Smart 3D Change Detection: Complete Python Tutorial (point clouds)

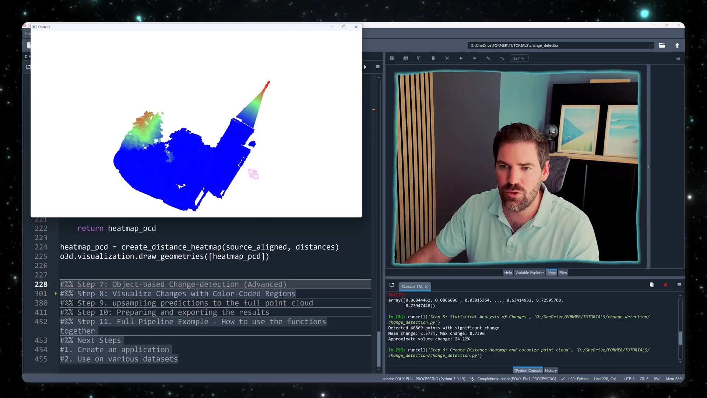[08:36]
And as you can see, it looks like we have some change here, we have some change here, we have some change here.
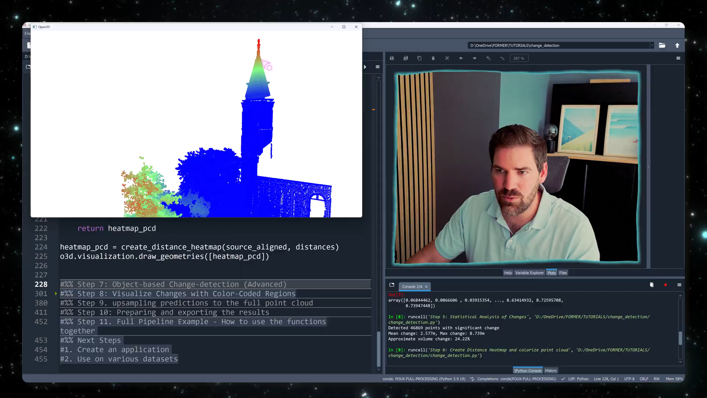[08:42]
If you want, you could tune this heatmap to be more localized, right? But this is a bit more trickier. Already at this stage, it looks like it's super promising, and you already identify the changes.
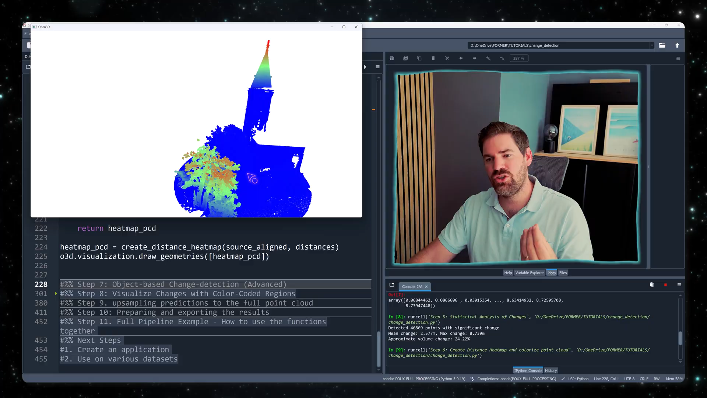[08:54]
The only thing is you don't have a clear discontinuity, and the gradient is fading every time,
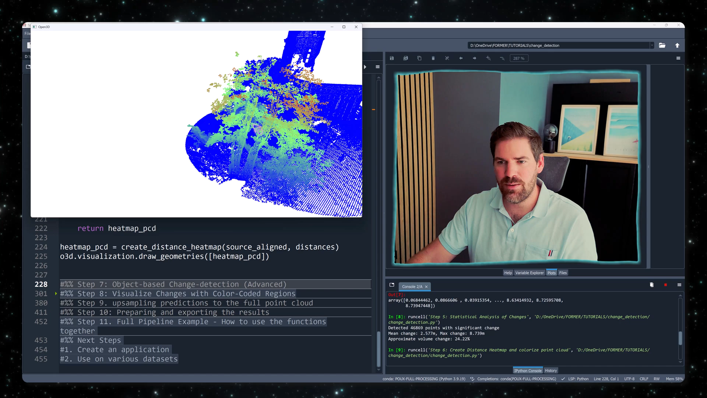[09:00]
so it's hard to delineate exactly if an object appears or not, if it's just a single point. So this is why I'm going to show the Smart Engine real innovation here that you can leverage and extend,
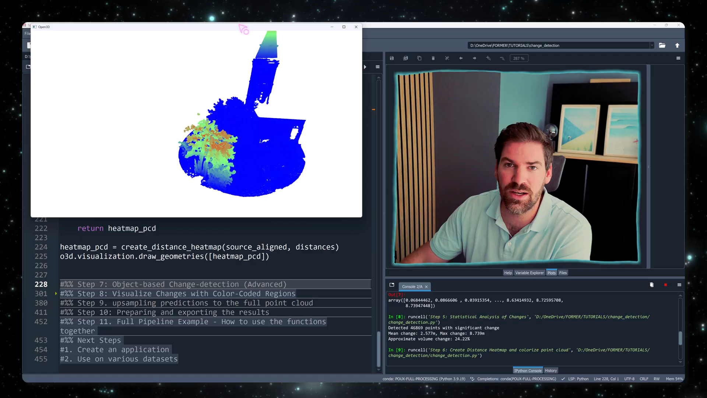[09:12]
where we will reason at the object level, essentially. So this is step 7, super, super key.
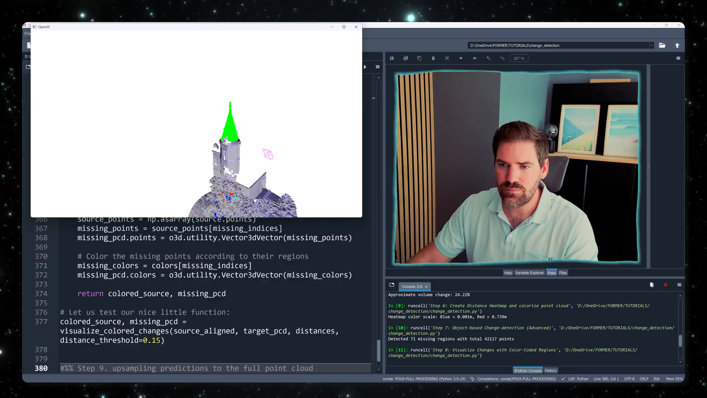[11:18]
And you see this is beautiful, because now you have an object, so a region that was detected as a change here.
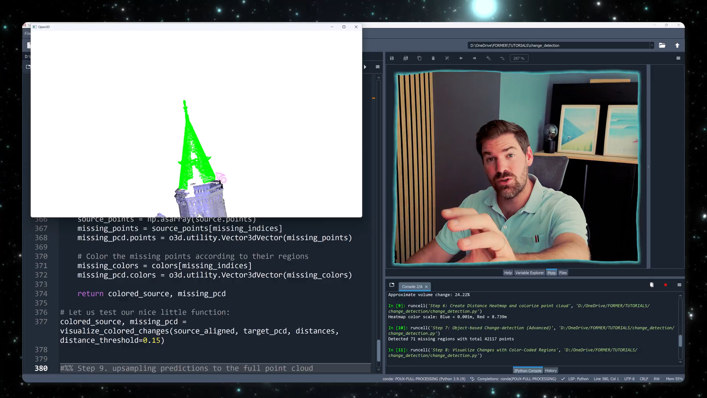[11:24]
And you can see here that the tree is almost as a whole object as well,
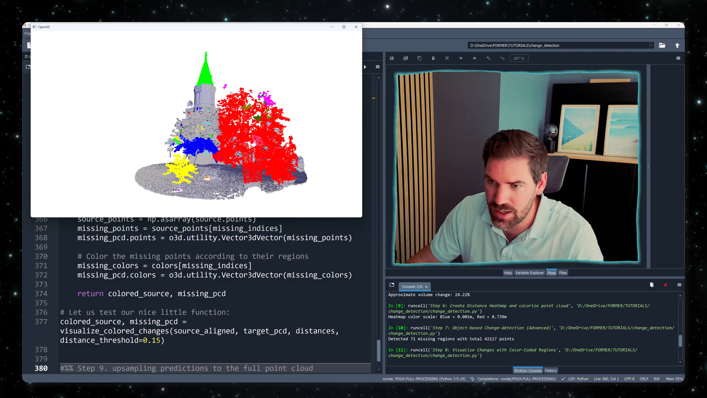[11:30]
and this is another tree, and here we lost a branch. So already the level and the granularity of your analysis is much better. And this is key insight to know
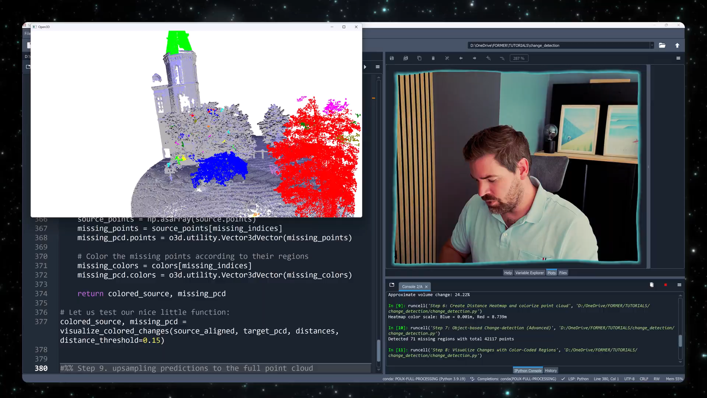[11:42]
that working at the object level is usually much better than at the point level. You don't have as much granularity, but you can get a much closer link to the decision making scenario, where it will be, oh,
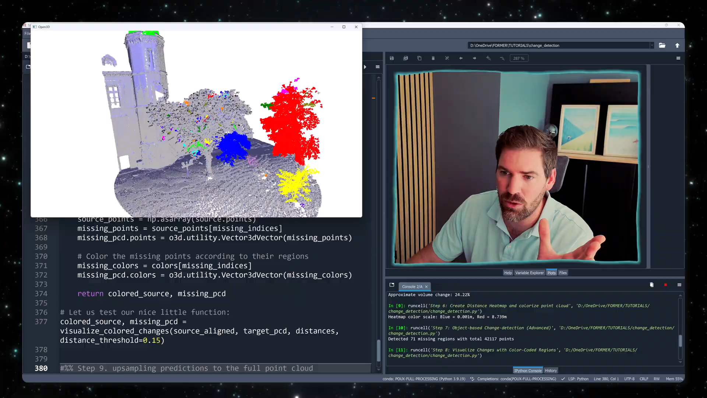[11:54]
the storm took away this branch, oh, the tree disappeared. For some reason, it's the thief that took the tree away.
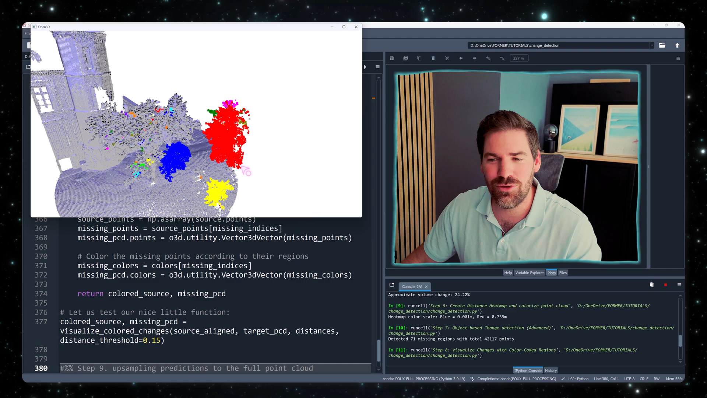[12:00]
Now jokes aside, this is one example. But of course, in the next session, I will showcase various examples around that.
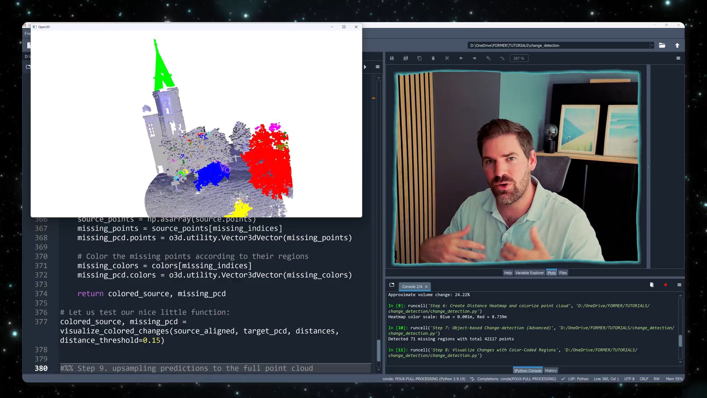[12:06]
It's not finished, because as you remember, we only worked on the subsample point cloud.